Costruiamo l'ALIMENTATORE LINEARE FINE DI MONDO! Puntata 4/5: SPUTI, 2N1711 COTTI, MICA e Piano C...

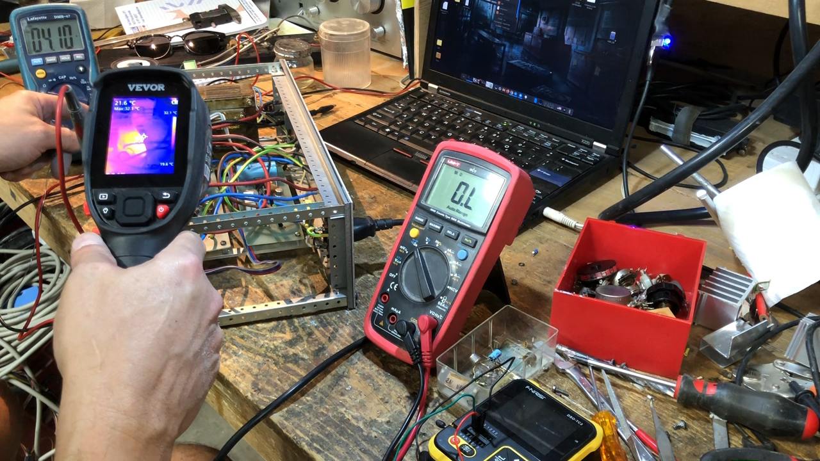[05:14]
4,10. Regolabile. 8. Va bene. E io non ho praticamente... Io non ho un cazzo. Questo scalda. 34 gradi. E questo invece no.
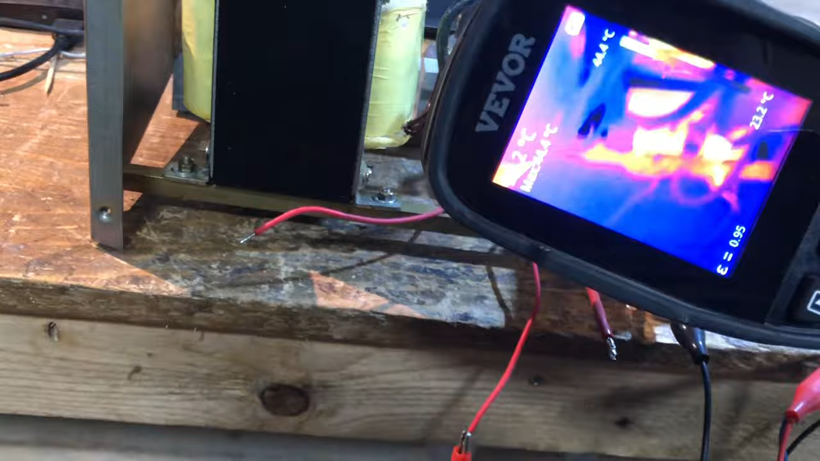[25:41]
e la temperatura non è neanche un granché, perché mi raggiunge i 40 gradi, ecco, 38. Certo, se non si spegnesse questa merda.
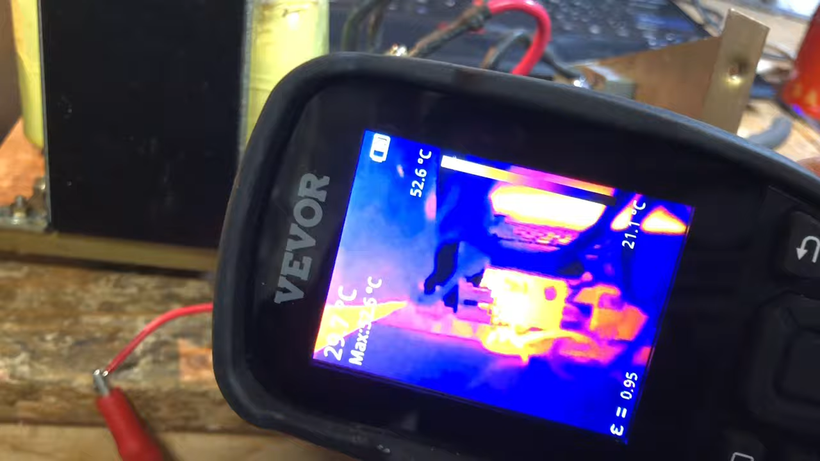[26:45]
On screen: scale top 52.6°C
Come vedete, abbiamo 50 gradi all'incirca,